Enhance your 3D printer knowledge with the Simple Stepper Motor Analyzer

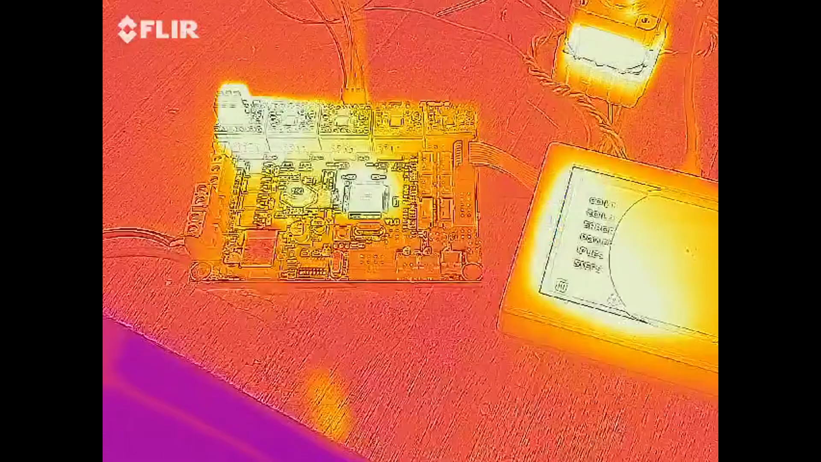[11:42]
As you're about to see the more current that goes through a stepper motor driver the hotter it gets.
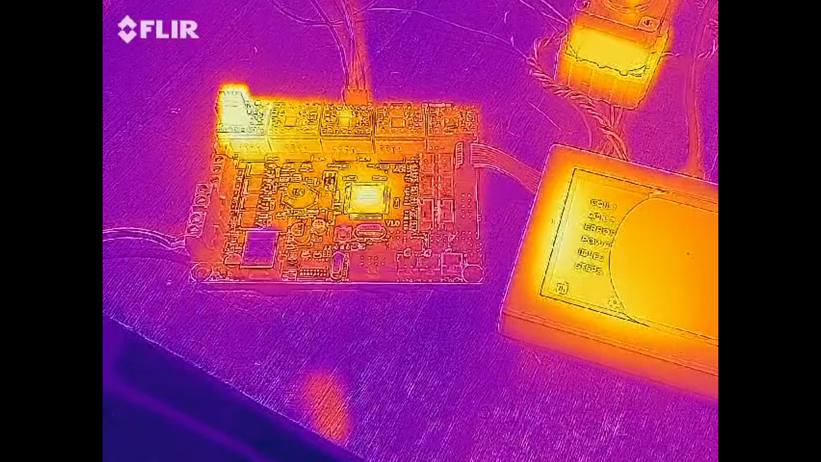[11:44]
The driver in the middle is lacking a heatsink but
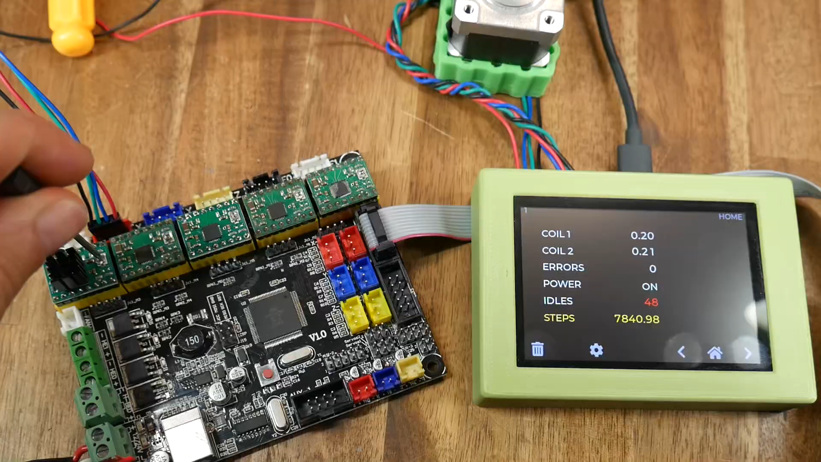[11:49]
if we crank up the current on the x driver with a heatsink it's
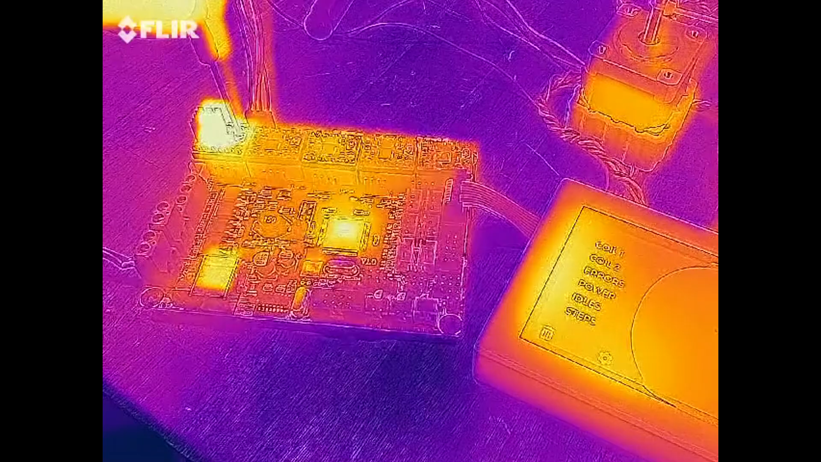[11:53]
still possible to get it really really hot hot to the point where it overheats and turns on and off by itself with an uncontrolled pulsing on the output of the stepper motor.